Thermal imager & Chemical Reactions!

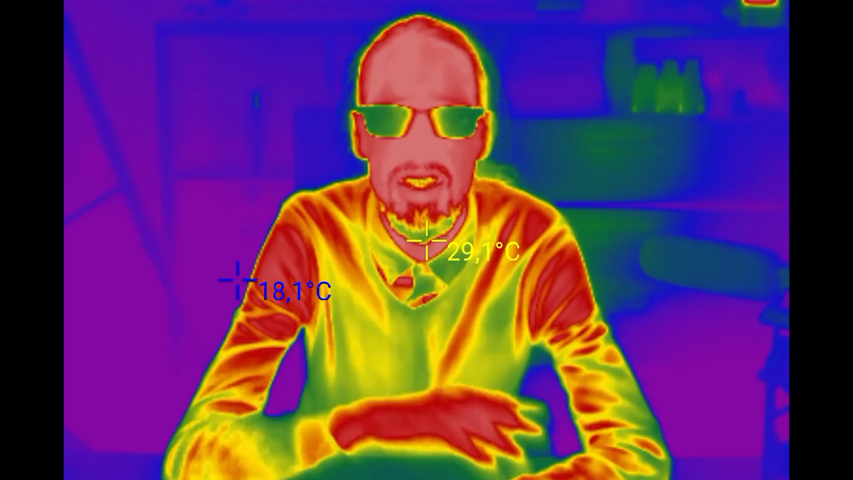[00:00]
Hey, guys! Today we'll be looking at chemical reactions through the lens of thermal camera.
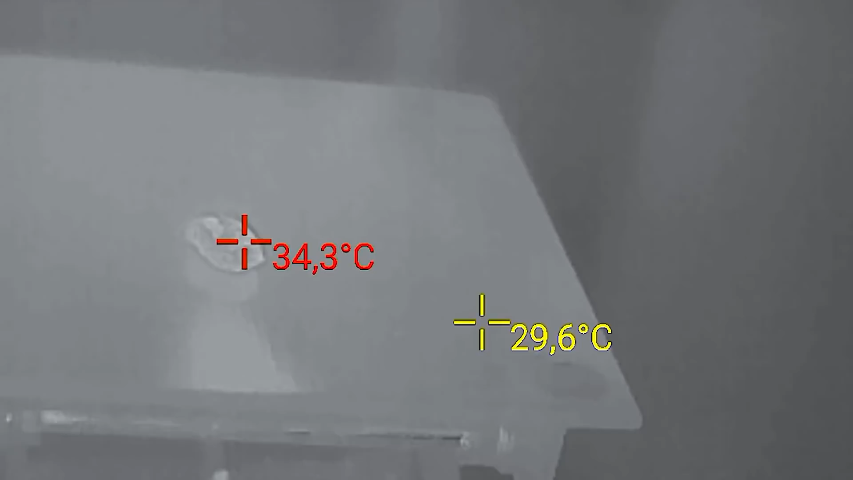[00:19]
Previously in my videos, I've already used a thermal camera to show processes like the temperature of white phosphorus increasing when it's being left in the open. So I decided to dedicate this whole video to the reactions
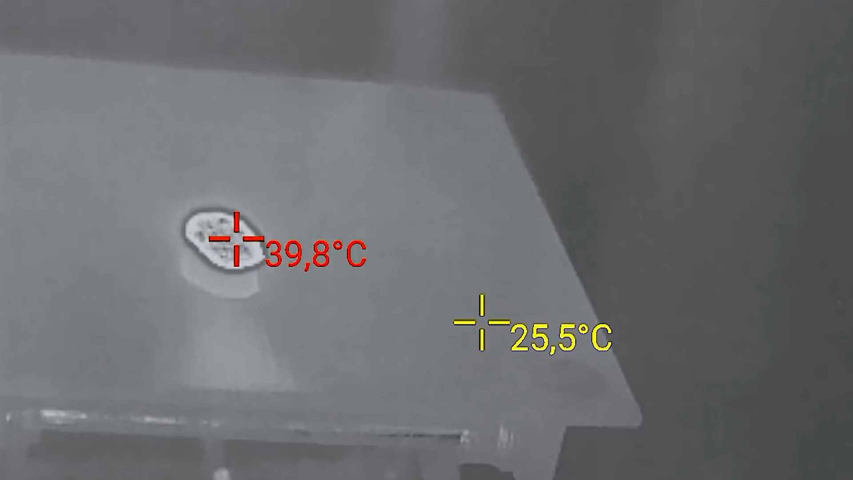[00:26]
that we will look at through the lens of the thermal camera. The yellow target always indicates the temperature in the center of the frame.
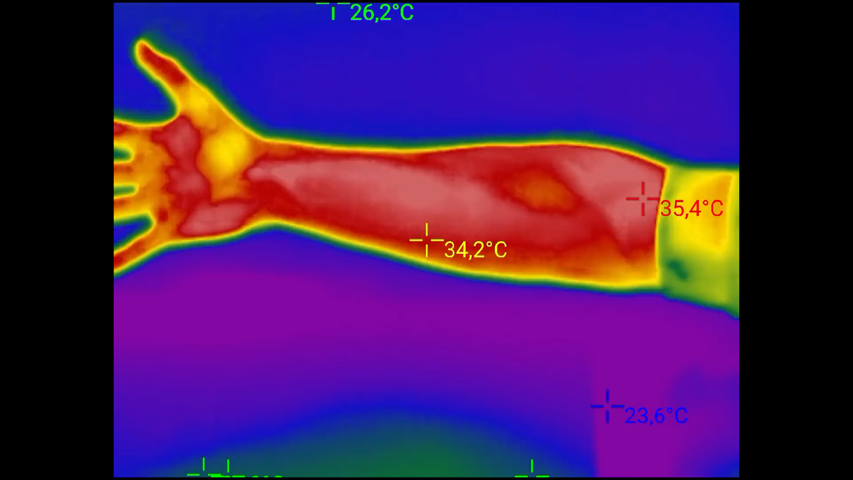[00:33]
The red one and the blue one indicate the highest and the lowest temperature. So let's start with some classic reactions, and you don't forget to like this video.
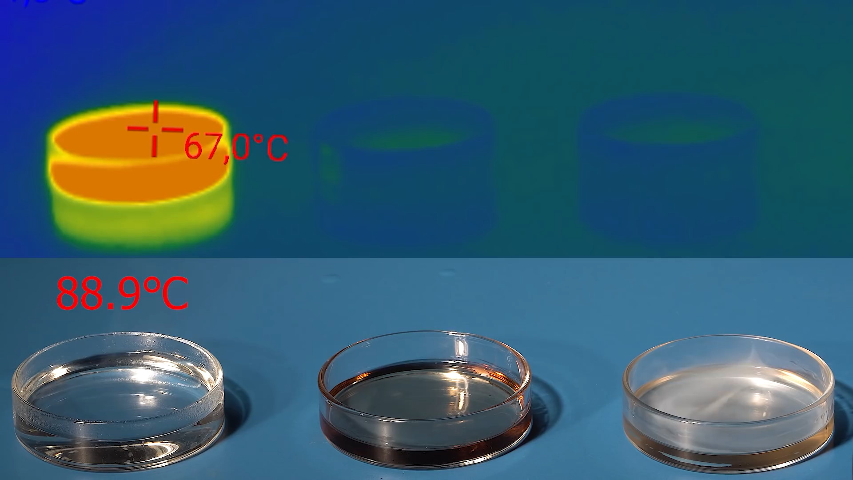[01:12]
On screen: spot 67.0°C
Rapidly mixing concentrated sulfuric acid or oleum with water may cause the resulting mixture to boil.
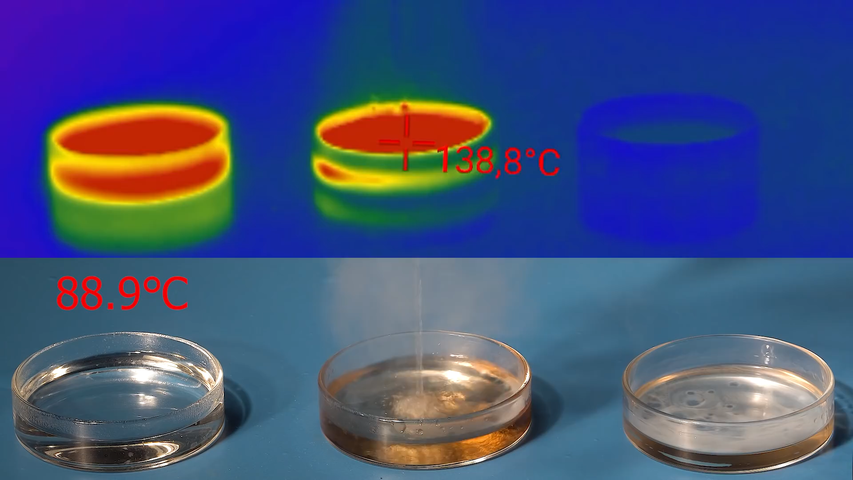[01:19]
On screen: spot 138.8°C
Wow, 154 degrees!
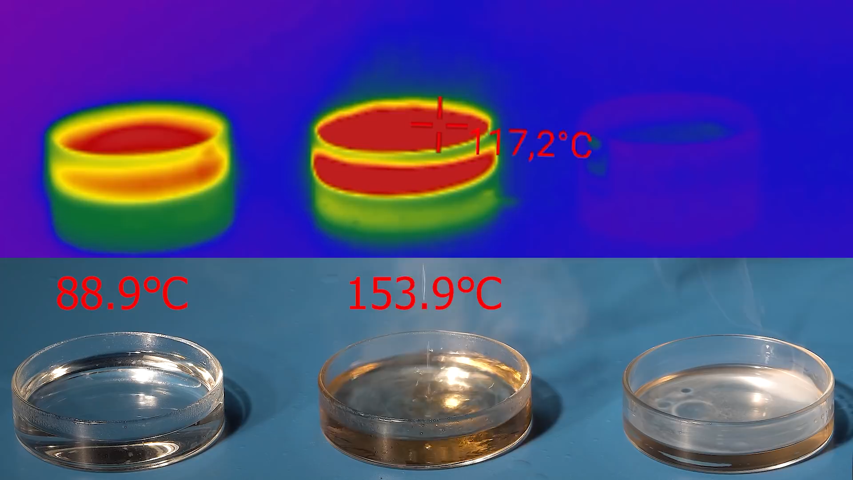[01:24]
So pouring these two components out on ice is the safest way to dilute them. When chlorosulfuric acid reacts with water, it hydrolyzes instantly, sputtering sulfuric acid and hydrochloric acid. And its temperature goes beyond 140 degrees.
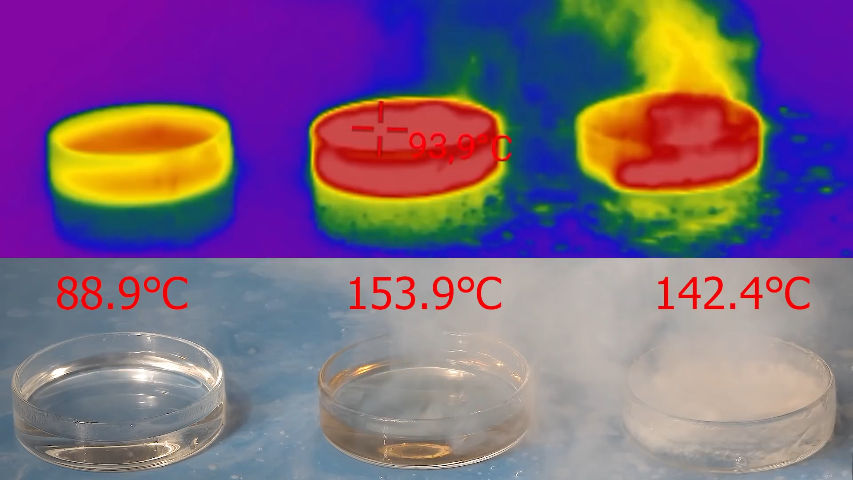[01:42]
Now we'll use a thermal camera to take a look at another classic experiment, which is the interaction between potassium permanganate and concentrated hydrogen peroxide.
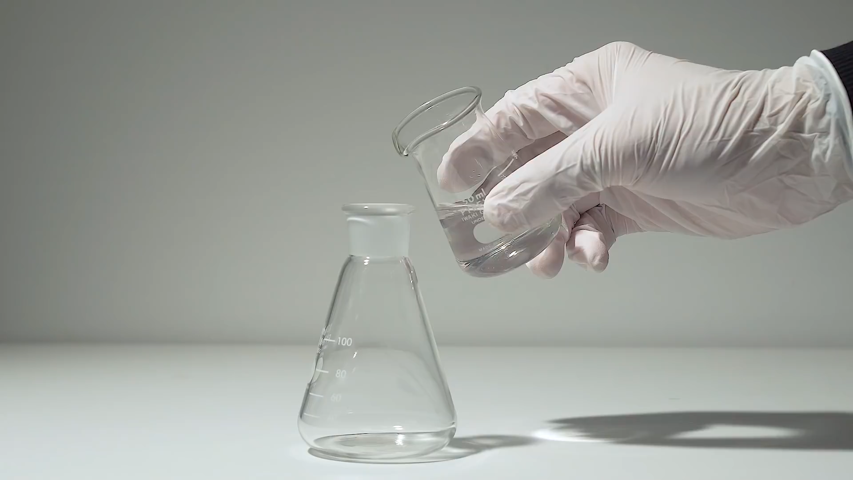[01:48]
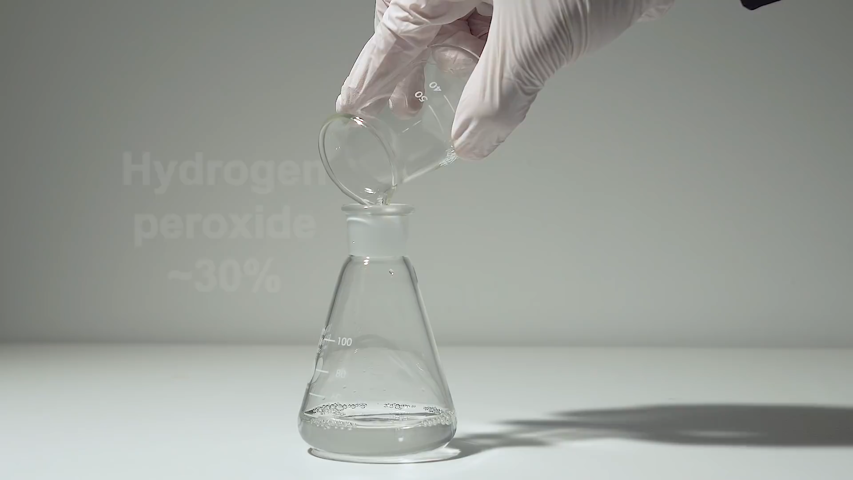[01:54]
Adding a potassium permanganate crystal to hydrogen peroxide
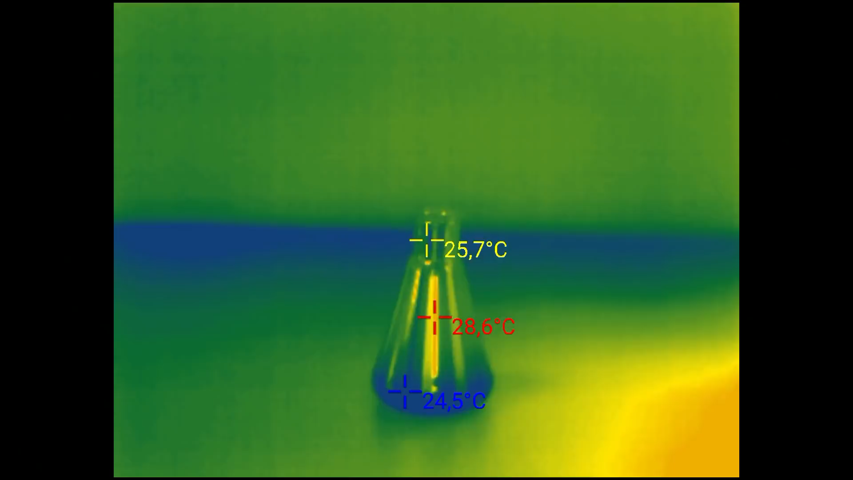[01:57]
results in a violent exothermic reaction with the emission of oxygen and heat.
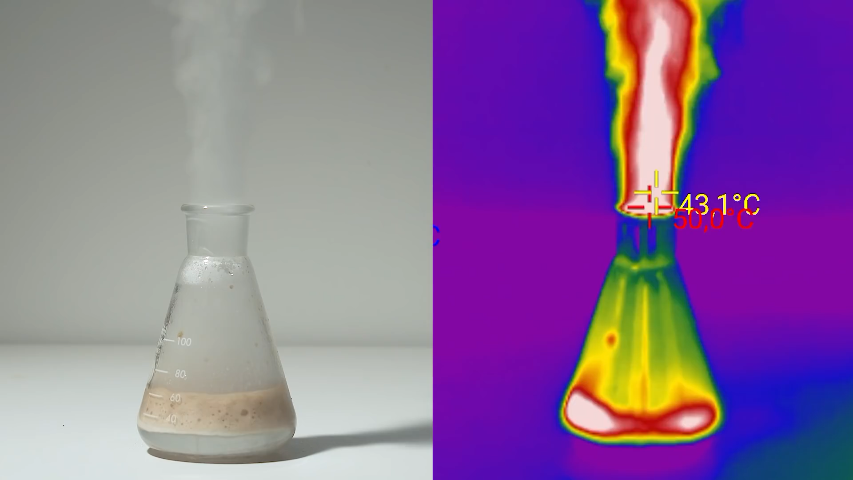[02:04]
On screen: spot 43.1°C
The highest temperature captured by a thermal